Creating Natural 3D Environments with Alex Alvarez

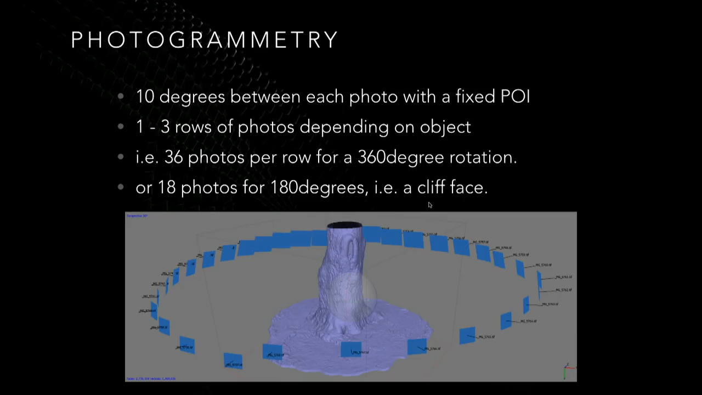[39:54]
So something flat like a cliff face, you would only need 18 photos. And a lot of the cliff faces I did, I only had like 14 or 15, and they worked fine.
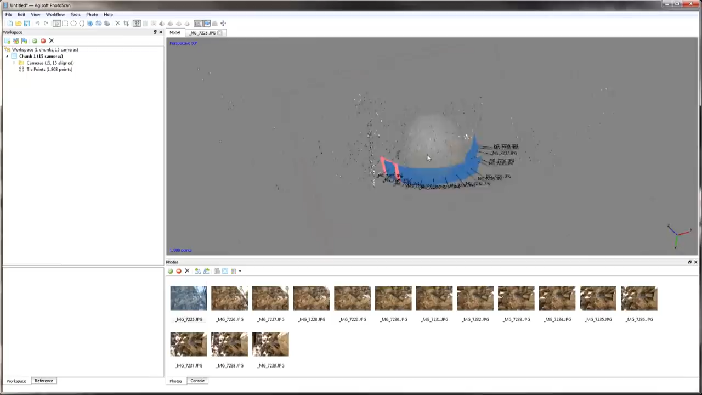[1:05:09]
like the photos where you took them, and you can see this point cloud, but it's a very low resolution point cloud.
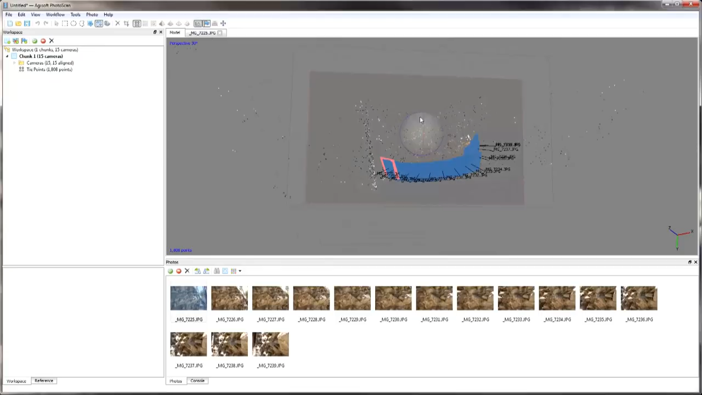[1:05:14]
And what you, which is why it goes fairly fast.
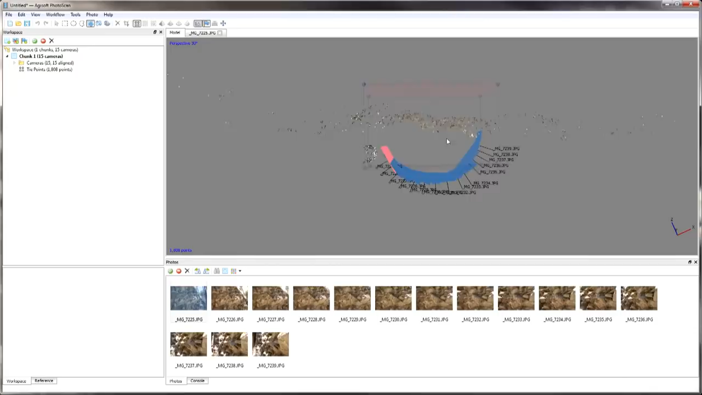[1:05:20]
And what you do at this point is you just have a bounding box, and you just use this little couple tools on the top left to rotate and scale the bounding box. You're just saying, this is the region of the point cloud that I want.
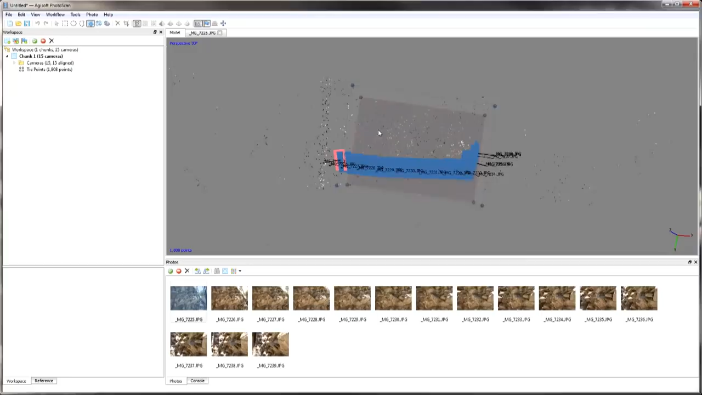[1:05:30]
Because in your photograph might be like some epic horizon that goes off 5 miles, and there's going to be a point like way out there.
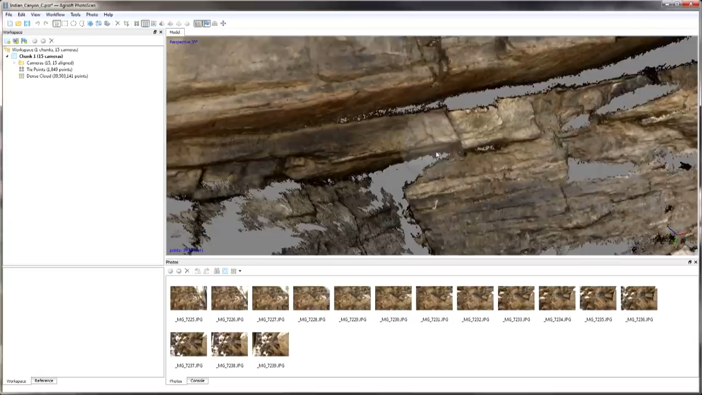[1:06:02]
And so you end up with something that looks like textured geometry, but you saw there when I zoomed in, it really is dots. It's dots in 3D space. And let me just go in here for a second and just pause this guy. And so for that, how long does that take, building the dense point cloud?
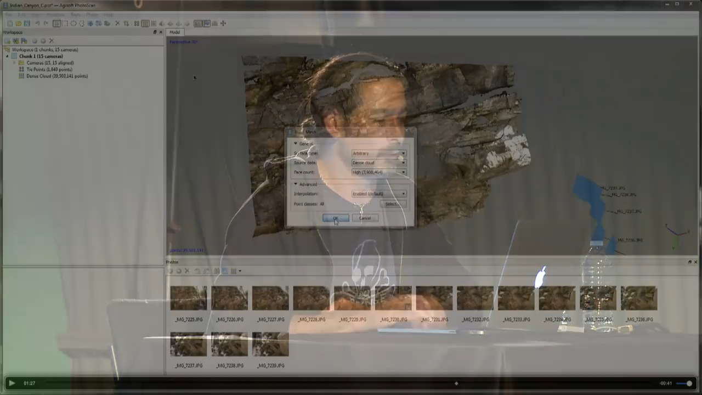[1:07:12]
And so from the point cloud is where it's now going to build the heavy geometry. And so I can see in here that it's going to build a 8 million poly mesh. And I also should point out, by the way, that when you build a dense point cloud, what we're looking at right there, I set it to ultra high so I can get the highest resolution model as possible. That might not matter for what you're doing. If you're building low-res assets that you know are going to be in the background, you wouldn't set it to ultra high. You could set it to low or medium, and it's going to go way faster.
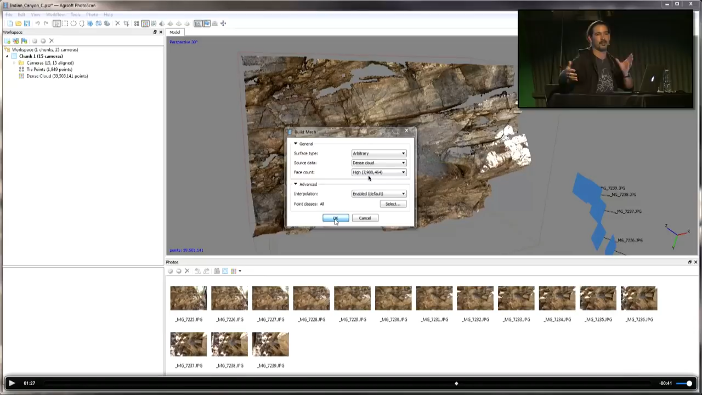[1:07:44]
But since I'm trying to build a library that's flexible, I'm trying to build myself a library where I have all sorts of assets that I can use at any time, where I need a rock, but oh, I want it to be close to camera. That's okay. It's a high-res asset.
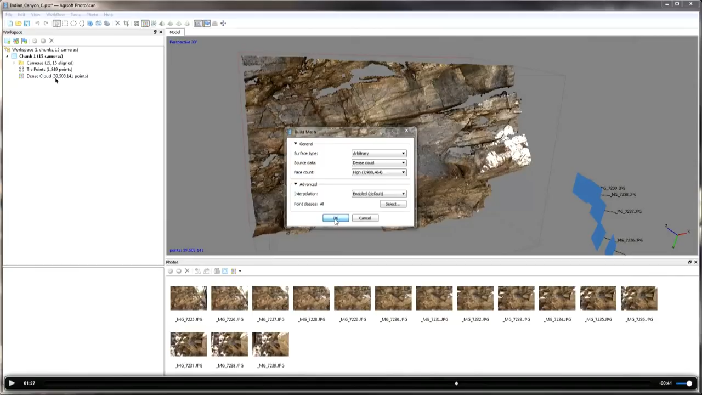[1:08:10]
And it's going to give me an 8 million poly model. So now I just hit OK. Generating the mesh always takes about a couple minutes, fairly fast.
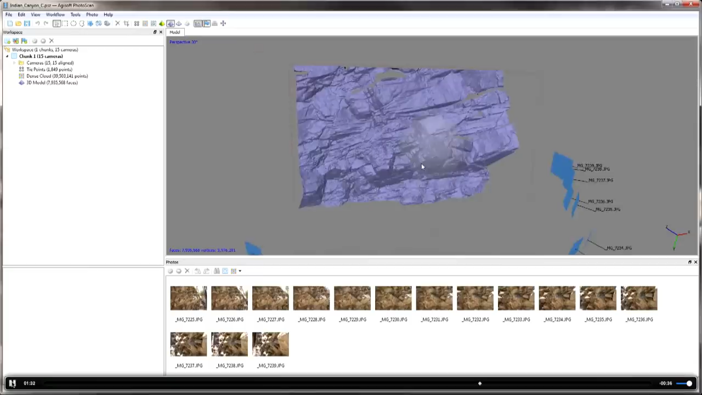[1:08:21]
And this is what the mesh looks like. So this is now polygons in Photoscan. And you can see the holes, which is where that region was missing from my photographs. That region just was not in any of the photographs that I took, because this was only one row. And I'll point out in there that something happened.
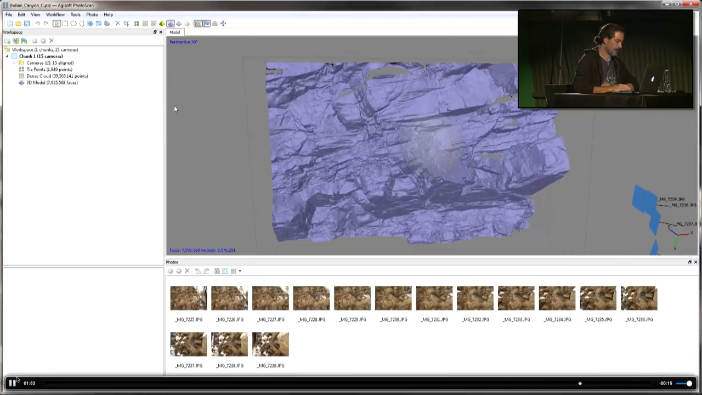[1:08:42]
I'm just going to go back a little bit. Let's go back a little bit more so I can pause. After you build the mesh, there is a tool in Photoscan called gradual selection. Because if I zoomed in to this model, there's certain areas in there that are just going to be little floating polygons,
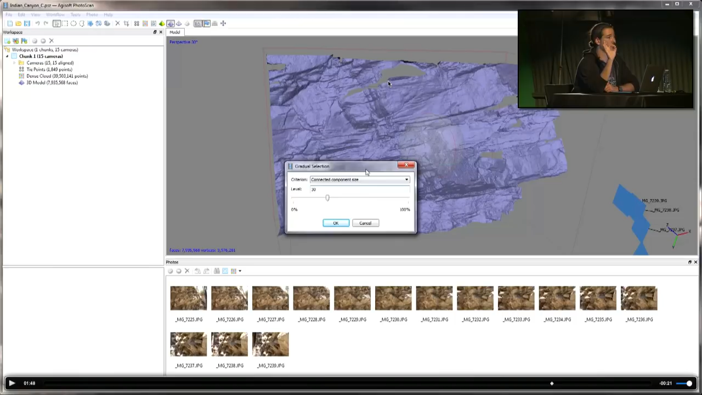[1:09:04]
just like a little egg of polygons over here that's disconnected from the model. And you're going to have a few of them around. And if you ignore that and send it to ZBrush and Dynamesh it to fill the holes, then ZBrush thinks that those little things are important.
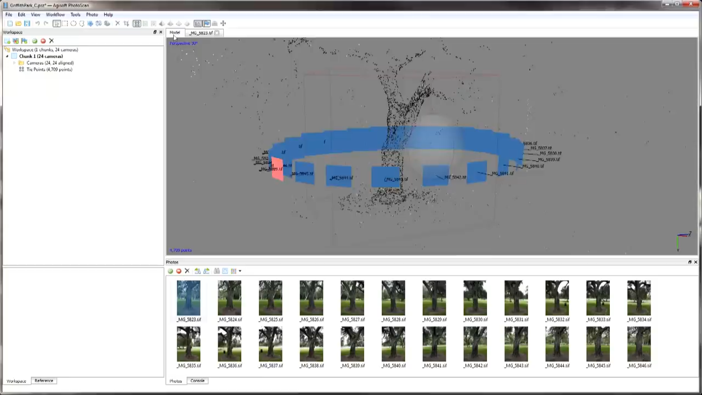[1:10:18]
And so this is a little bit more detailed than the last one, but still the mask process went fast.
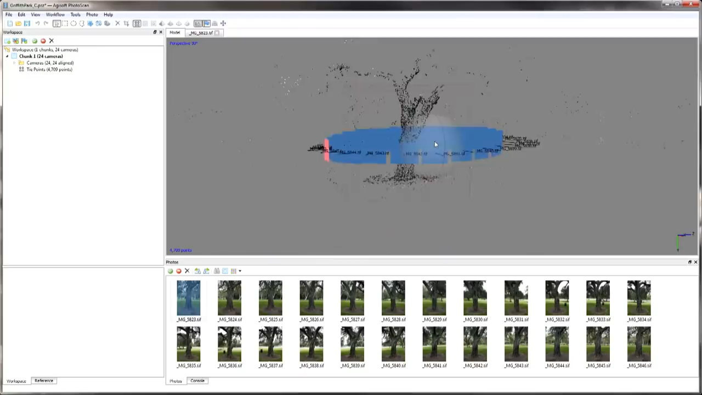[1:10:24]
This is a single row walking around the tree. There is the point cloud. Now I'm building the high-res point cloud. There's your 8 million points.
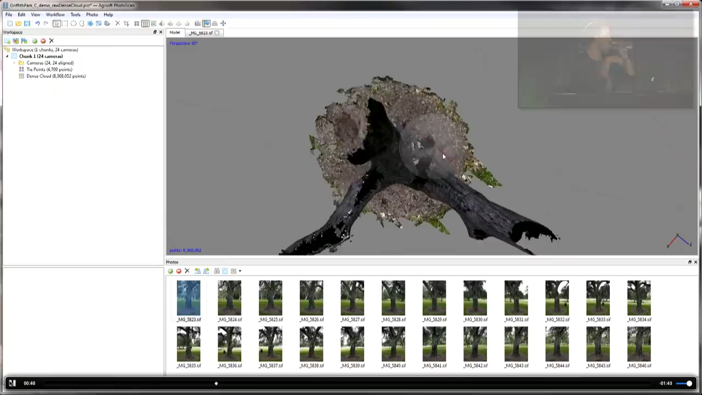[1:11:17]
So for the ground, I'm just cleaning it up so that my ground area is just going to be a nice circle.
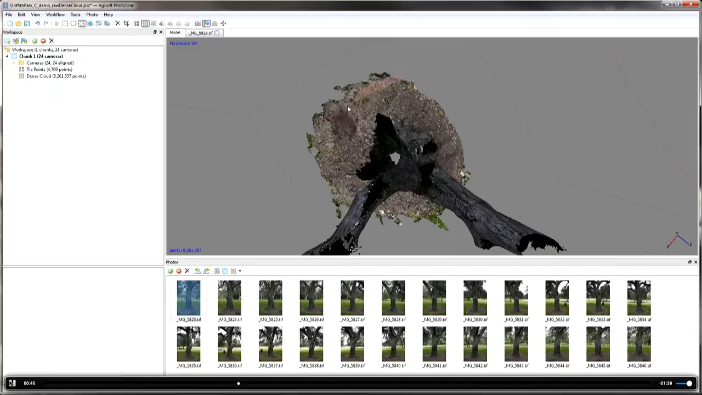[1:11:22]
And so just working again on the dense point cloud. Those areas in there that are white is because like there's like sky behind that area, cloudy sky. So this process might take 5 minutes, it might take 10 minutes. And so areas where I just know the edge is going to be really messy, and I'd rather clean that up in ZBrush and Maya myself.